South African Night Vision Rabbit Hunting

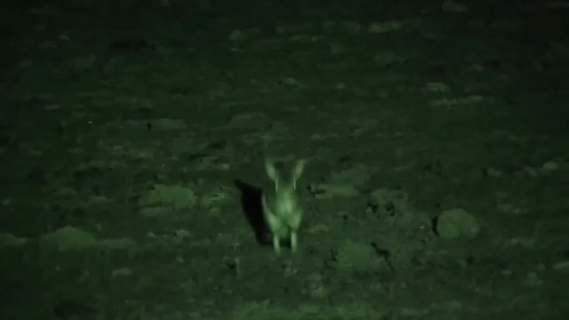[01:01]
Both are incredibly difficult to shoot with an air rifle so tonight we've fitted the ultimate sporter extra in .22 calibre with a night sight eagle which will help us creep in undetected.
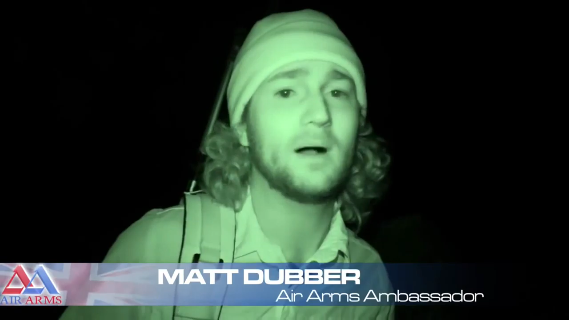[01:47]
The moon is full and the adrenaline is pumping. We set out on foot and it's not long before we begin to see some action.
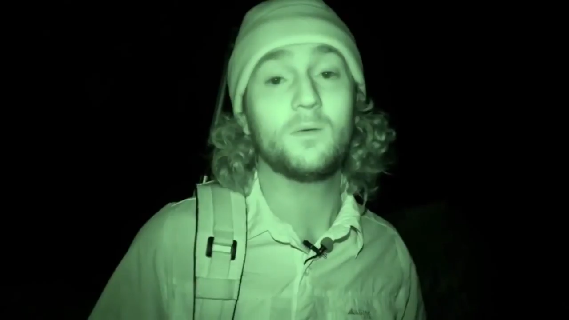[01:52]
We've spotted a couple of spring hares and scrub hares, probably about three or four spring hares and two scrub hares.
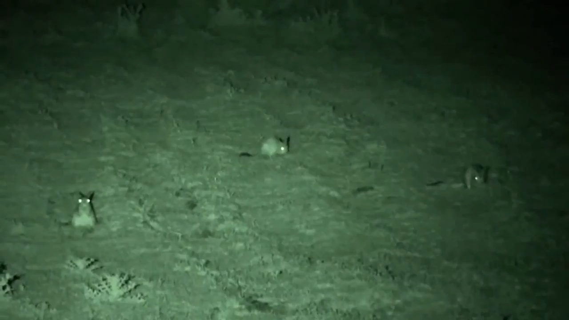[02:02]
Maybe about 200 metres out of one of these fields and the idea is to try and sneak up on them without them seeing or hearing us.
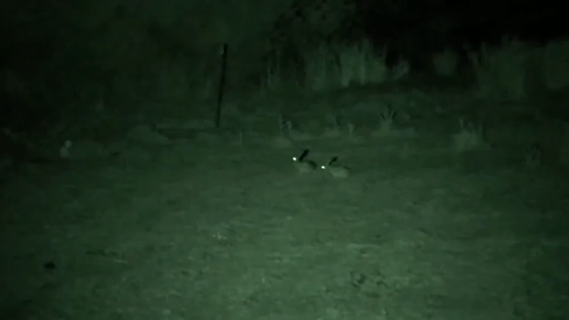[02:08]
Which is going to be very difficult because we have a full moon and these things have extremely sensitive eyes.
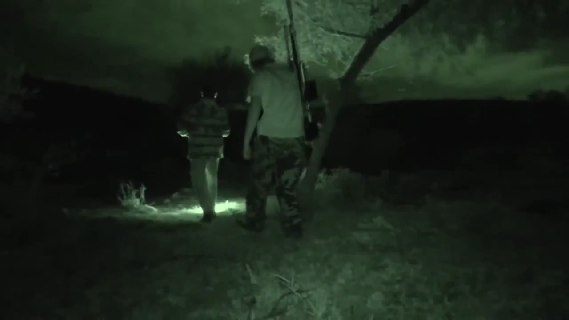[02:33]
and see if we can get within 50 metres of them. We just need to stay in the trees, you know, just for a bit of cover.
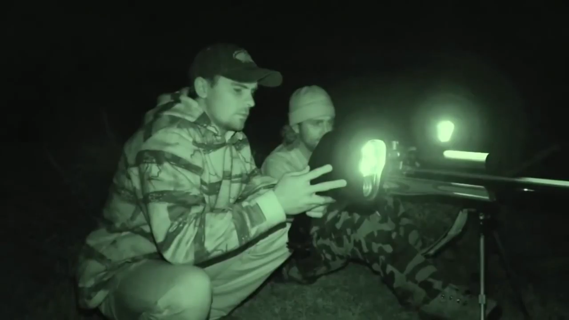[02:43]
We have a long way to stalk but Niko knows this farm like the back of his hand and we get ourselves within range. There, there's a, there's a spring hares. Okay, two of them. I'm going to try to get on them now. Okay. I wait for the first spring hares to keep his head still before squeezing the trigger for a perfect shot.
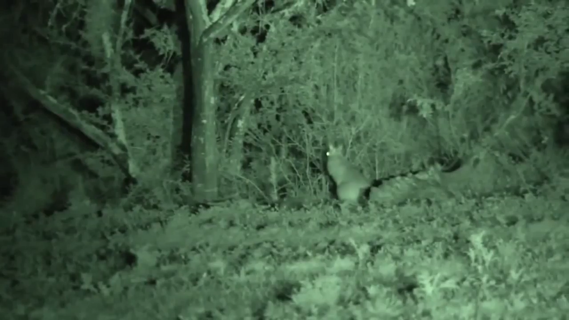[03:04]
I spend a little too much time on the second one and he makes a break for it.
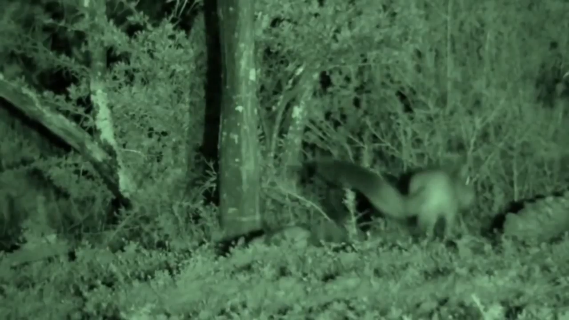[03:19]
Absolutely nailed that shot.
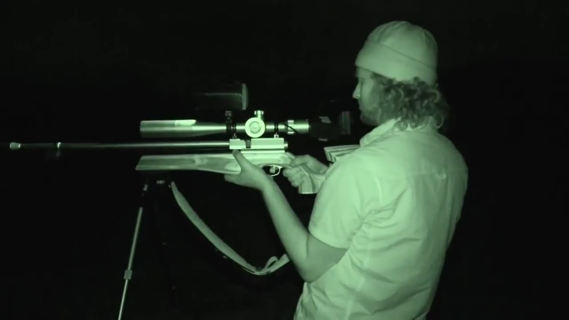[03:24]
This shot was probably about 45 metres but I hold over perfectly and place the shot right where I want it. It looks like the field is empty but we decide to scan around one more time before heading off and what do you know, we spot a pair of eyes looking right back at us.
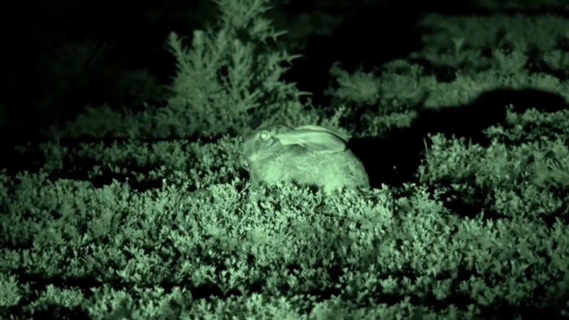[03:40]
There's a hair right there. There's a hair right over there.
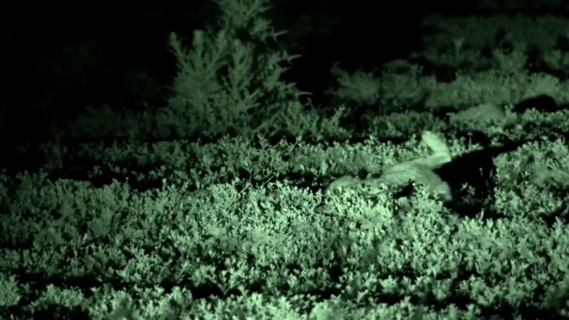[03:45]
I get down low and prepare for the shot. This one's a scrub here.
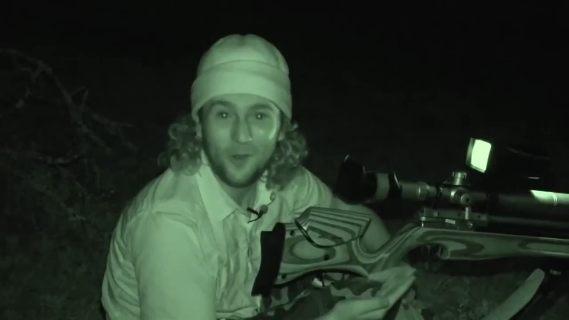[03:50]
I'm yelling maybe 30 or 40 metres away and he thinks I can't see him. That's what they do when they think you can't see him. They line up flat and I just lined up on the top of his head. Pulled the trigger. Bam. Straight top. Man that was cool. Let's go get another one.
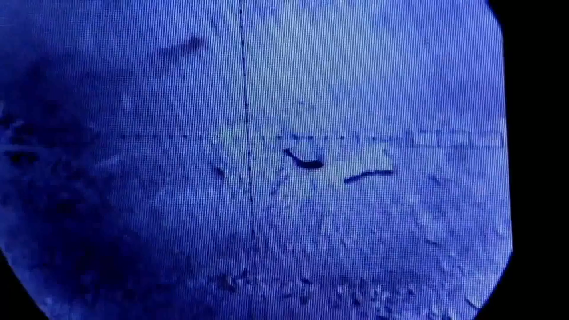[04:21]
Not even a minute later we spot another hair no further than 15 metres from the previous one. It's just a matter of lining up the crosshairs and taking the shot.
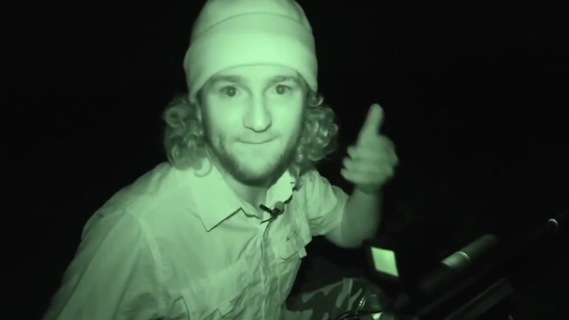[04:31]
And he does not know what's hitting. The great thing about these hairs is that their safety mechanism is to lie flat in the scrub in the long grass in the brush. So when we came here they obviously both went and laid out flat in the brush thinking that we wouldn't see them. But the snout side picks up their eyes perfectly. Although they thought that we had forgotten about them.
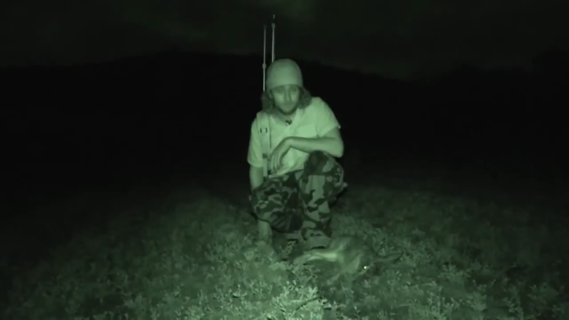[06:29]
A look at the animals head confirms the perfect shot placement.
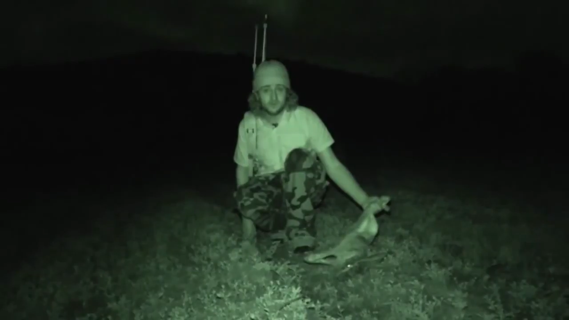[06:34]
And I move off to retrieve the scrub hares. Now these are a lot bigger than the rabbits you get in the UK. These are big boys. This one is still fairly small by hare standards. They can get up to four and a half to five kilograms.
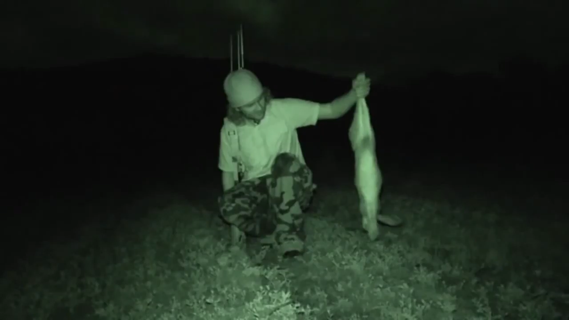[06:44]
And they have a lot of meat on them. So if you like hare, none of this goes to waste. This is a, I'd say this is maybe about two and a half kilos.
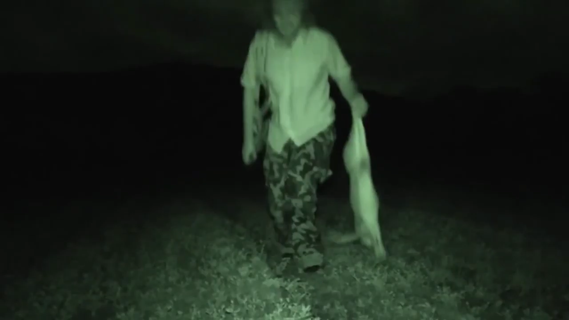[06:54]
Maybe slightly more than that. But they get up to five so probably about double the size. They are really are monsters.
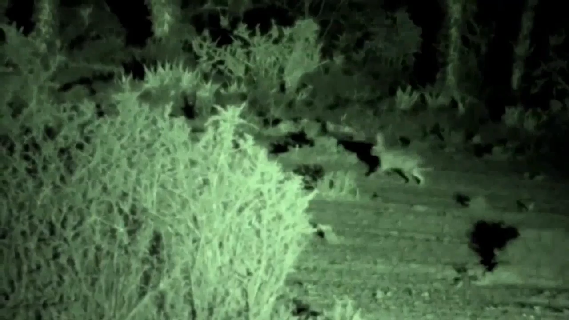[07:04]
The hunt continues as we make our way to another field. A quick look through the spotter reveals another scrub hare. He's heard us and he's off but he stops long enough for me to take a shot.
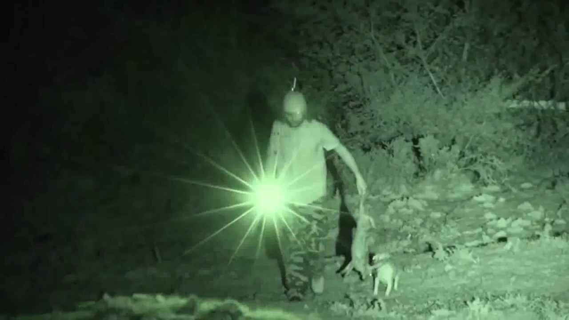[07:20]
The pellet hits him right behind the eye and he's down.